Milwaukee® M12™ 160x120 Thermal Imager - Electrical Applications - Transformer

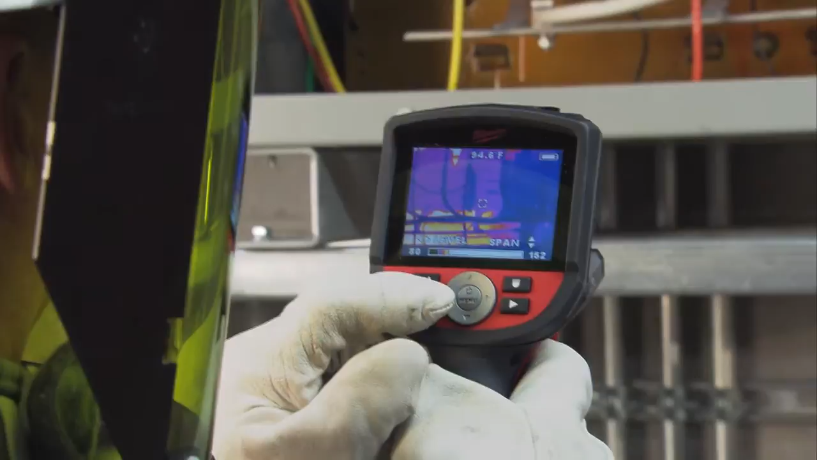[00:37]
It's important to be the correct distance away to completely fill your target area so you can get a correct temperature reading.
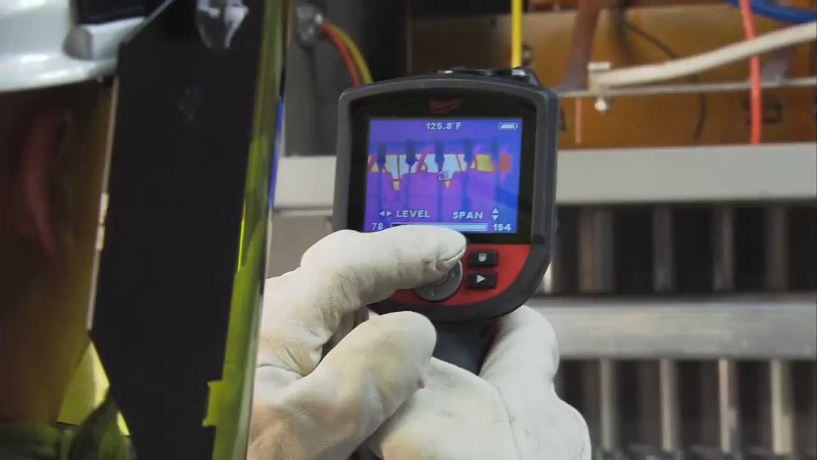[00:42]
On screen: spot 125.8°F
Otherwise, you'll just be getting an average reading of the whole piece of equipment.
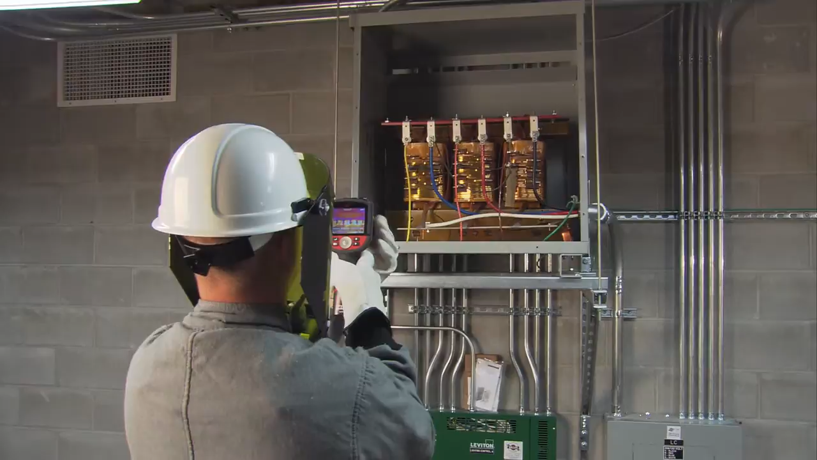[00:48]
The camera has two different settings to find level and span.
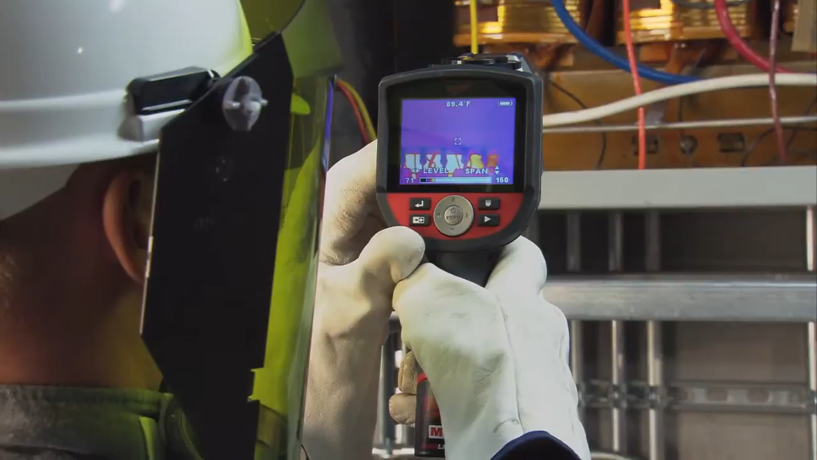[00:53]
There's an auto range and a manual range. I checked out this transformer. All the termination points looked good.